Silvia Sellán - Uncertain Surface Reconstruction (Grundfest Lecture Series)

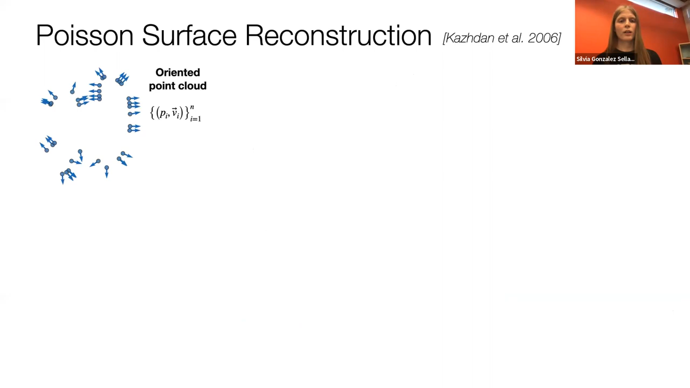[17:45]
From this point cloud, we start with what I call the interpolation step. This is where we define a vector field for every point in space. So now instead of just a discrete set of vectors, I define a vector field that takes values that I can query anywhere in space. And ideally, this vector field interpolates the normal directions from the oriented point cloud. Now, this might seem like a lot of math, but all that this is doing is a weighted sum of the normal vectors in the point cloud,
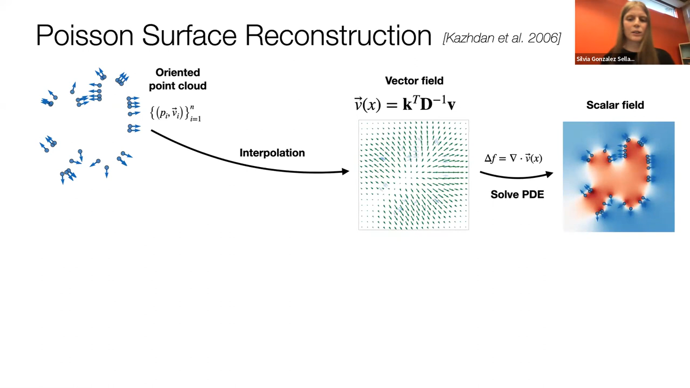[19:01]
This is a Poisson equation, which is where the method, the method's name comes from, to get a scalar field that is negative inside and positive outside, and that describes the surface. But that last bit isn't really what I care about today. What I care about is this equation. So the punchline of this talk is going to be that I'm going to interpret this equation as the mean of a Gaussian process. I'm going to show you that this step can be understood as a Gaussian process. We're going to, we're going to talk about Gaussian processes for a bit, a bit, and we're going to reach exactly that same equation for the vector field. So let's talk about Gaussian processes. What is a Gaussian process?
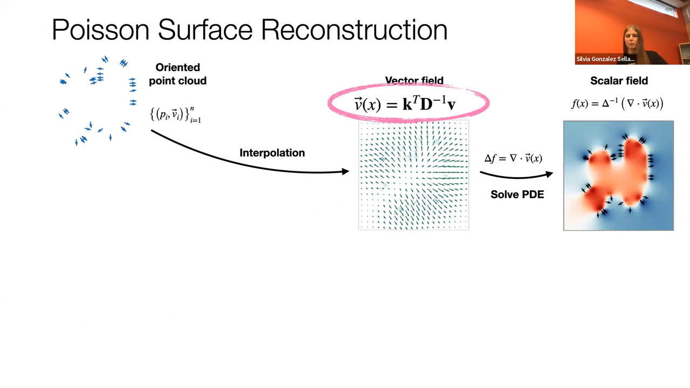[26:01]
Now, this is our major contribution, so I'll pause here briefly. We realize that the vector field that's described in Poisson surface reconstruction,
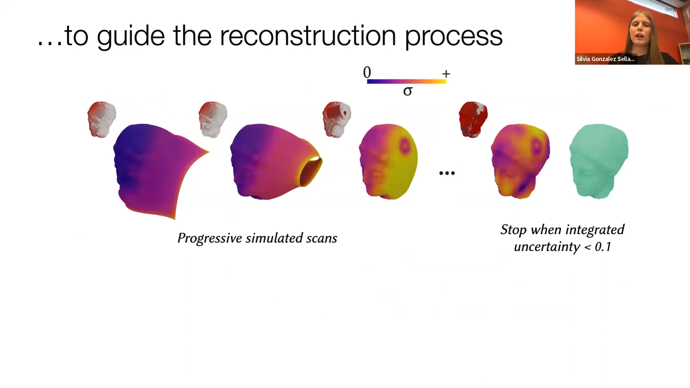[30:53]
You can progressively scan a shape and wait until the integrated uncertainty is lower than some threshold. And that way you can get surfaces of similar reconstruction quality using the same threshold value that's valid for all these surfaces.
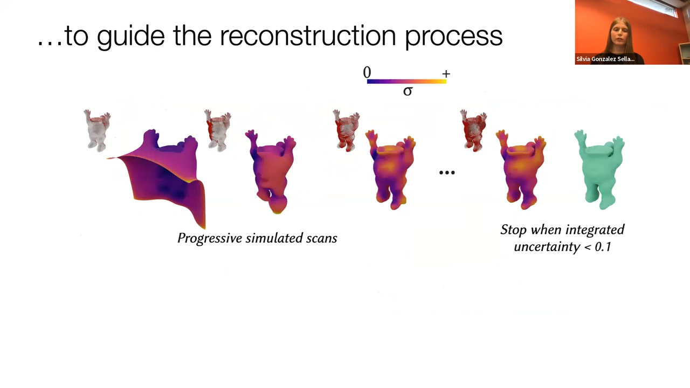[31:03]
So that's one thing we can do with this statistical formalism. There are many other things.
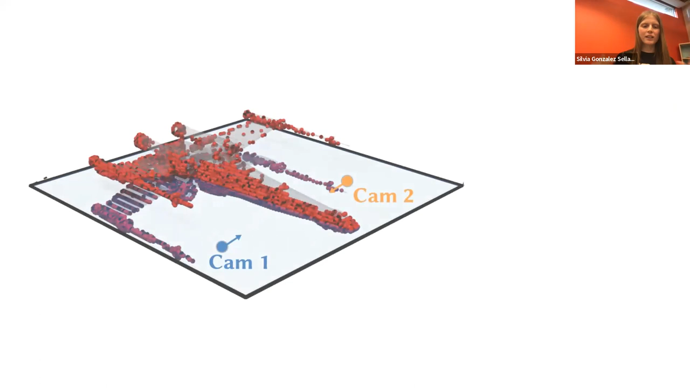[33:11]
And if we place two hypothetical cameras, one on each side, and we simulate the rays from those cameras, we can see that the spread of where the rays may hit the surface is wider for the camera that's aimed at the region with less data points than the camera that's directly aimed at the data,
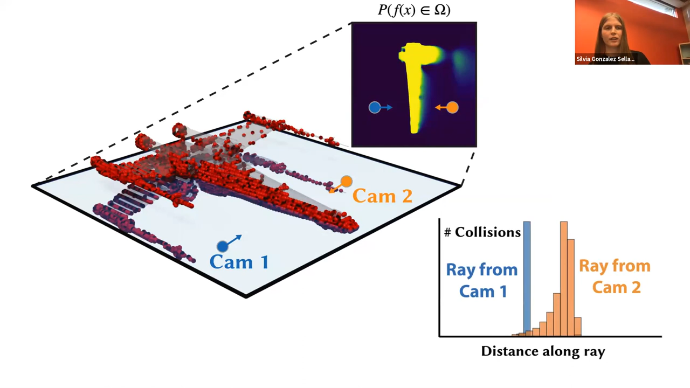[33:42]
Okay, so why would you want to do this, and especially why would you want to do this and the previous quantity I showed you about the integrated uncertainty. Well, this is how combined these are very useful queries because we can use them to plan the next best scanning position given a partial scan.
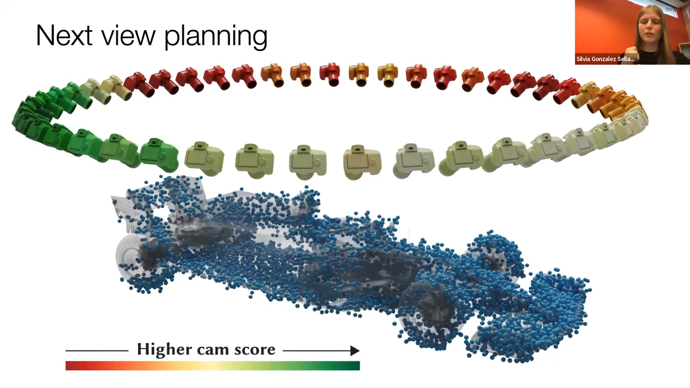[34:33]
And this lets us score cameras by how useful they would be as the next scanning position. So this is a lot of things we can get, useful information we can get just from that statistical formalism that would have been impossible just from the naive Poisson reconstruction output. There are other statistical queries we can ask, so for example,
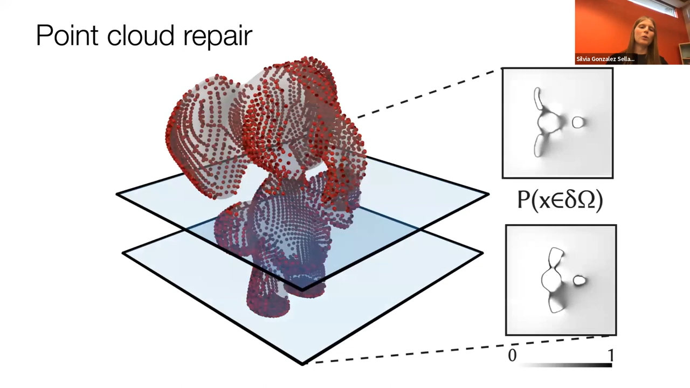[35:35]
we can use these probabilities as distributions to sample for
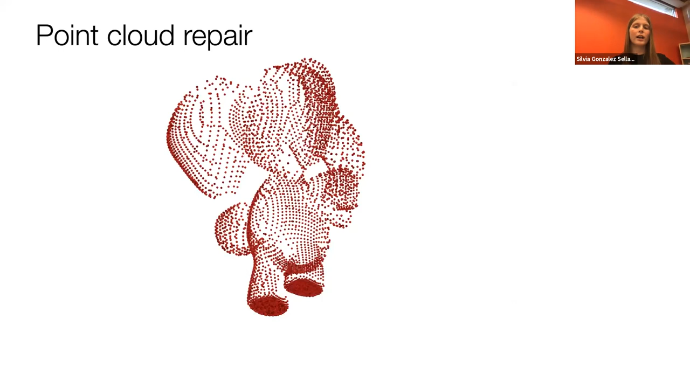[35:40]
and fill in the point cloud in the parts that are missing. And you might be thinking, what about the car, right?
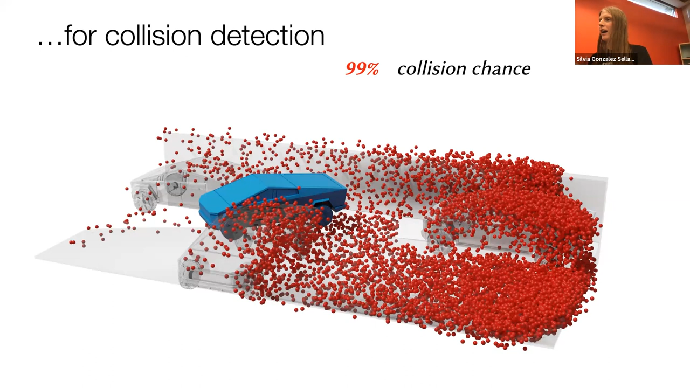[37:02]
So drawing an analogy with that, these are the examples I made for them. Now I'm going to tell you about the application I'm really excited by. So this is the application that I did for me.